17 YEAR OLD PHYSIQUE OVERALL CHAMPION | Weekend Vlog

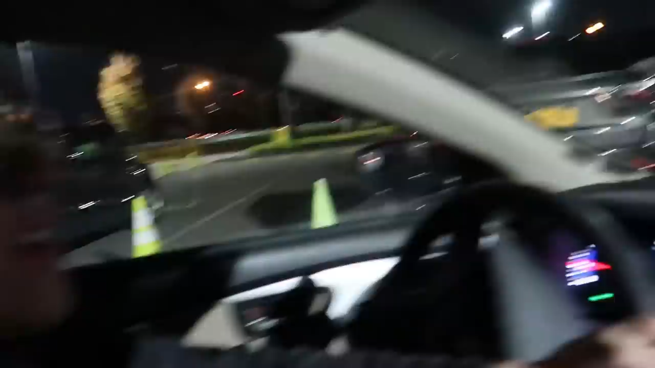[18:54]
It's our fucking spot, dude. We just put those there. We're keeping that. Unless this dude. Oh, that car's leaving too. Thank God.